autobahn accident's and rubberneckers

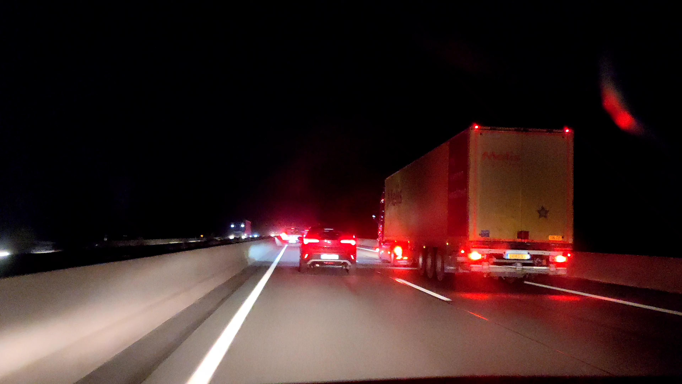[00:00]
So then, in a wee second you're just about to see something fly past me. Truck driver, move over you fucking moron!
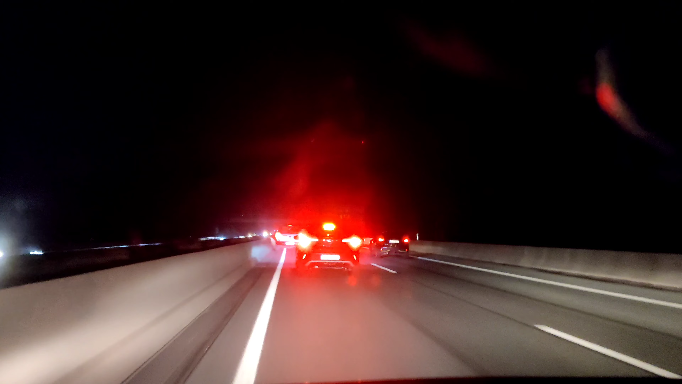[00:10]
When you first here in Deutschland, learn how cars in Deutschland function, shoot your shit LKV over! Fix it! Fucking behinder this bastard! Oh my goodness!
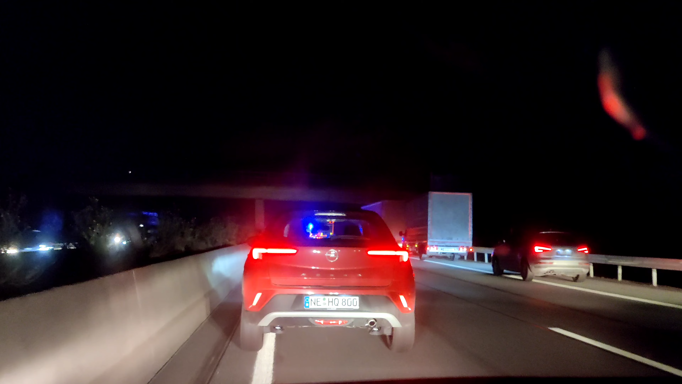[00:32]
No, don't come out again! Look at the sky! What are you doing here? Are you seriously sitting on that side of the line? You are a tosser! So, unfortunately what this means is that there's been a major car crash in front of me, so I'm probably not going to be getting home any time soon. It looks like it's 600 metres in front of me, whatever the car crash is.
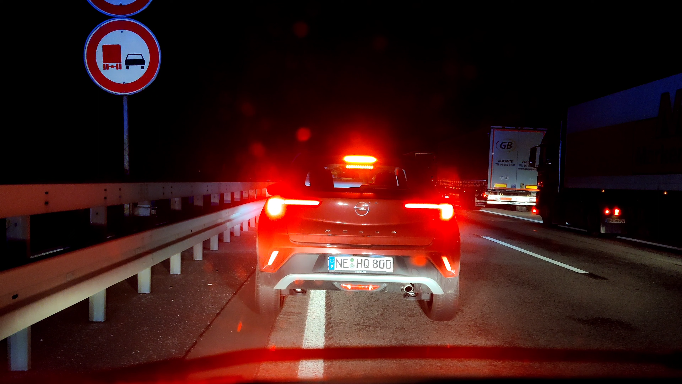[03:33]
This must be fucking serious, man. And that's another two fire trucks just passed by, they've got to be turning around there in a second, so give it about two seconds and they'll be coming back here. Even Morgan passed, the last one there was a black BMW, so there's a very good chance that whoever's there is dead, unfortunately, and I can see some more blue lights behind me here now, so this is a serious instant.
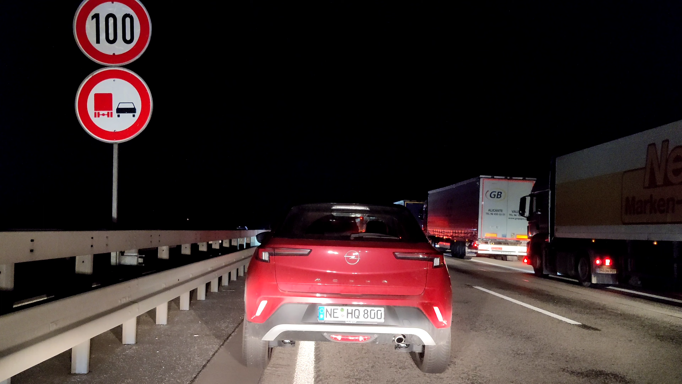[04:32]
They're certainly not flooring it anyway. Even more, there must be fucking a team of 60 people working at that scene right now man, fucking seriously. So then, it's only been to try and fucking get these lights off because I'm not really prepared here.
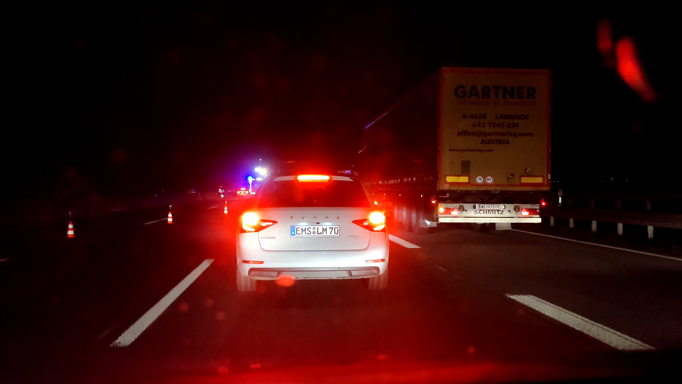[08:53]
so let's see where the mess of this truck is if there's a mess of it, fucking false. So anyways, I was trying to say, apparently the truck has, sounds like it's hit the central reservation, and then tipped over, or some shit like that anyway,